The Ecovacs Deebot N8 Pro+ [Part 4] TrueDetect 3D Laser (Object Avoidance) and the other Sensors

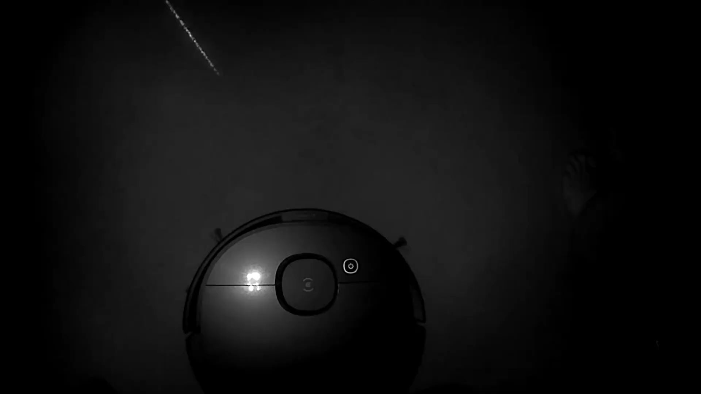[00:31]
For me it's rather interesting to see how this actually works. So here you see the actual laser shooting out of the vacuum.
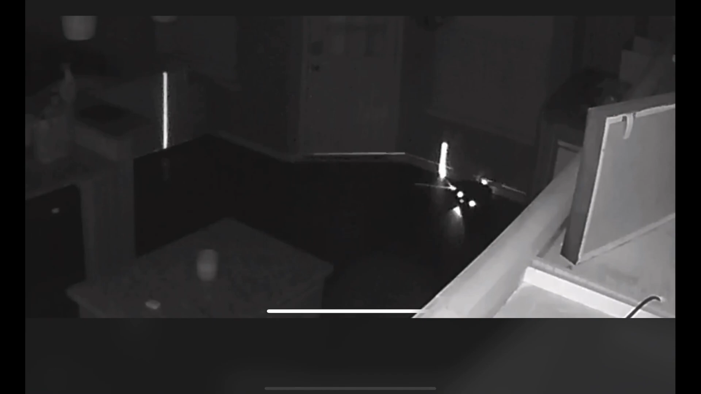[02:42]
Here's a good view of both the sensors working together.